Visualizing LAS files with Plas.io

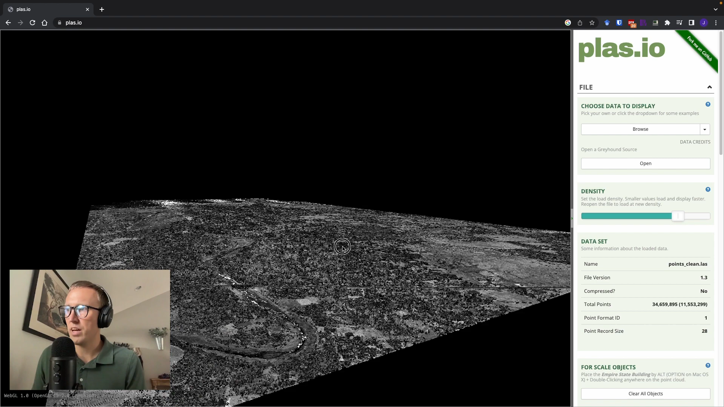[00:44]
and the browser will upload that and immediately visualize it for us to see. Now this is a coastline, actually,
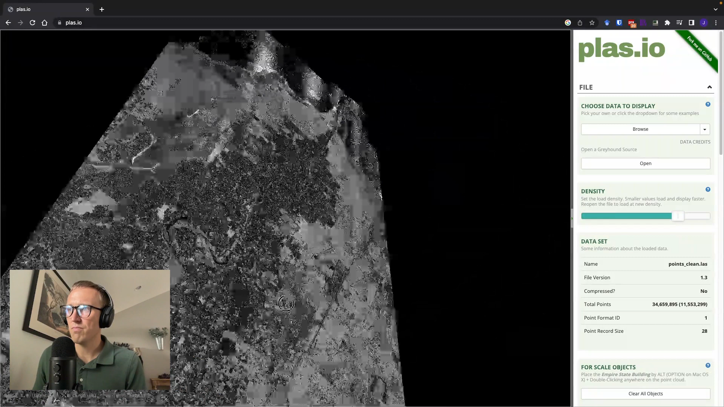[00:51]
so if I bring us around to a point of view here. So this is one part of Port-au-Prince, Haiti.
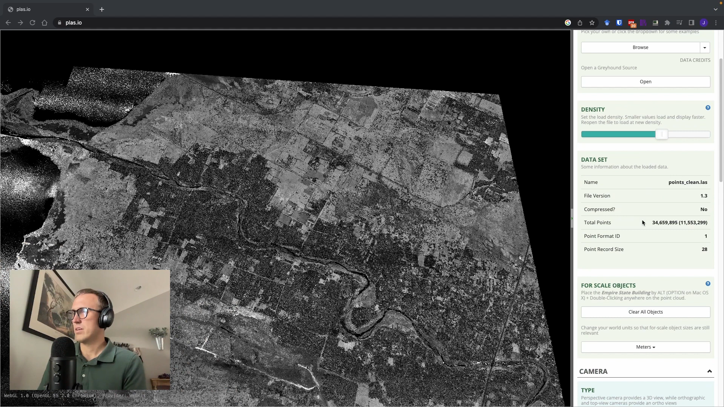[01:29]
So if I scroll down here a bit, we can change the units of our world. We can also change our camera perspective to different ones, orthographic, top-down, or our original perspective view.
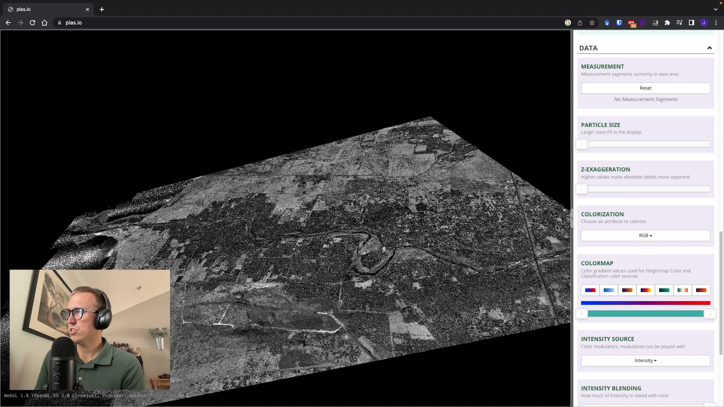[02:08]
So we'll make those particle size as small as possible to get that detail. And then one thing that I really like is the Z exaggeration.
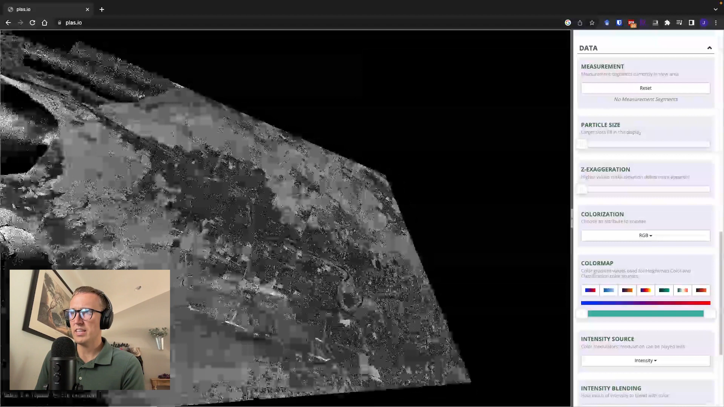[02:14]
Just the image here a little bit.
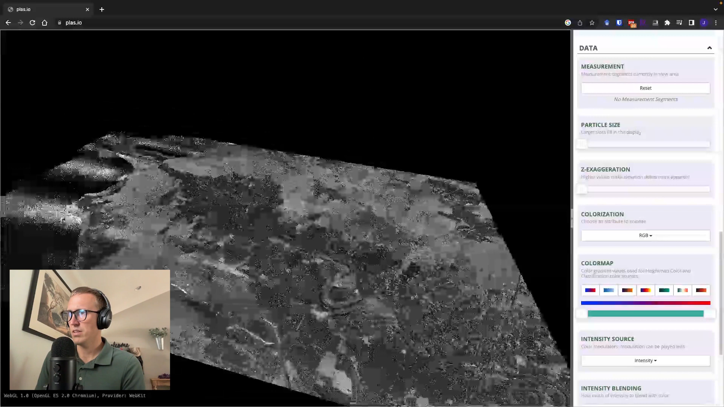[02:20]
Okay, so now we can exaggerate the Z values of these pixels so that we can really sort of start to see the elevation change. Now this area is a very flat area. It's actually a sedimentary basin in Haiti.
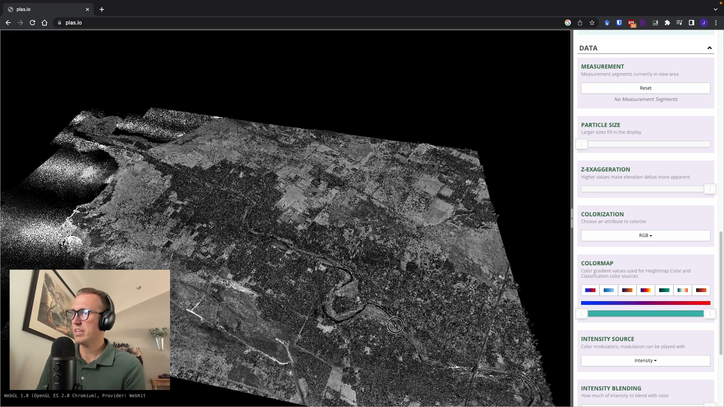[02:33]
But when I raise that Z exaggeration, you can start to see things like vegetation.
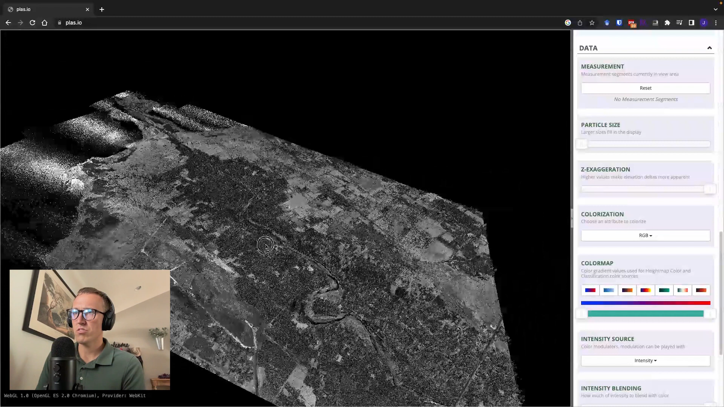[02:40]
You can start to see, really see those coastlines pop out. So that's a pretty neat feature that you can use if you have elevation changes that you're really trying to look at. You can also do colorization. You could color based on point classification and do different things with that.
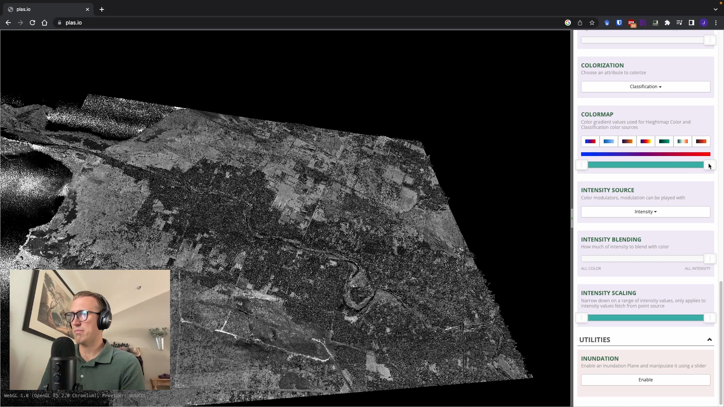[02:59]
You can also change the color modulators for the intensity. So for example, I can change to a heat map, grayscale.
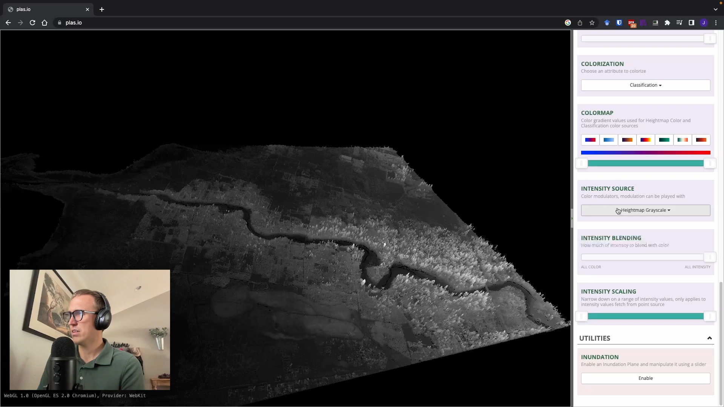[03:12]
Intensity source. You can also change the source of data that you're using for intensity. So currently, this is just the intensity of the returned images, which of course tells you, you can already see, tells you lots of information about the type of source.
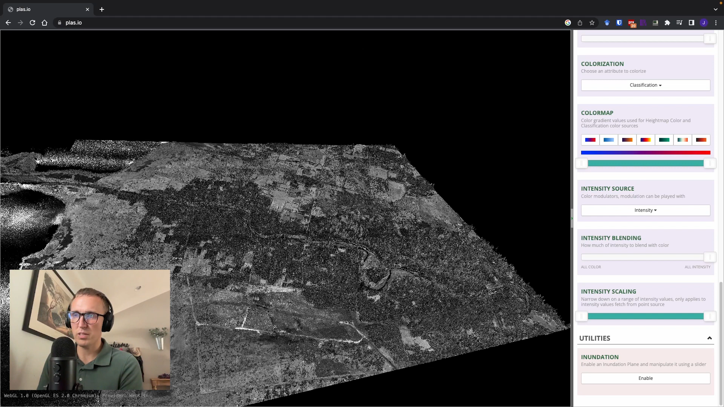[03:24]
You can also do a heat map grayscale, which will be related to the elevation. So you can see that there.
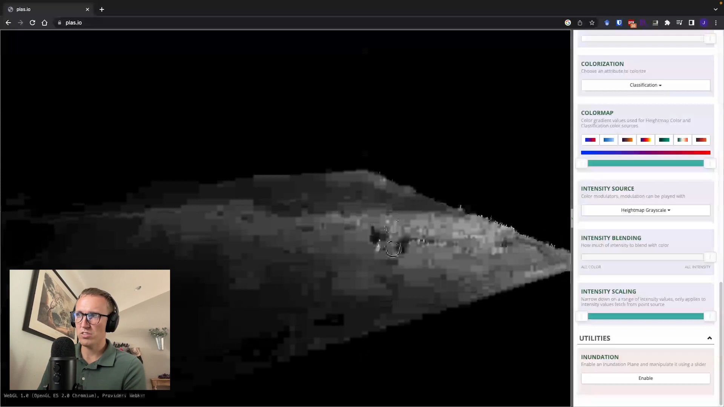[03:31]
You can blend intensity with color. So here we have our classification points. So I can change my colorization to height map. So whatever the elevation are, it'll color based on that. And then I can blend the intensity values with those colors and get a really nice representation of my image.
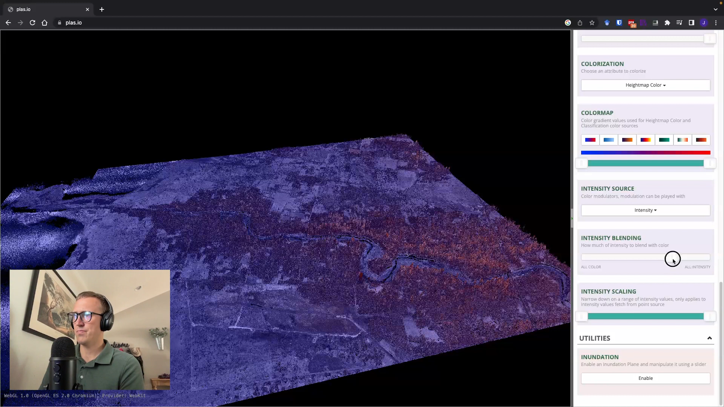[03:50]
Okay, one final thing, which I think is really neat, is this inundation utility. I'll go ahead and enable that. So this basically allows you to do kind of a simulated flood mapping.